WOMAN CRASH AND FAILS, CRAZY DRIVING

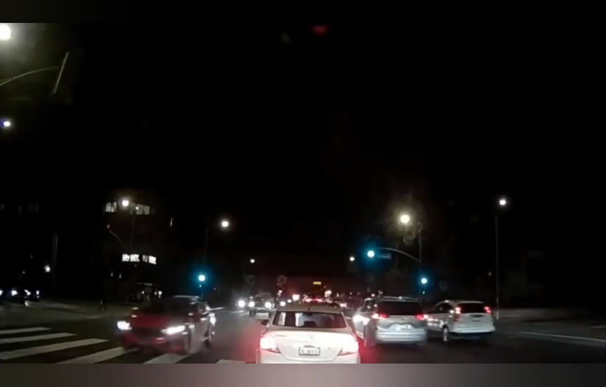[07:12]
3719. Fucking high beam, you fucking asshole motherfucker. Are you gonna fucking make that? Fucking asshole, man. Take him! What the fuck you waiting for, motherfucker? What the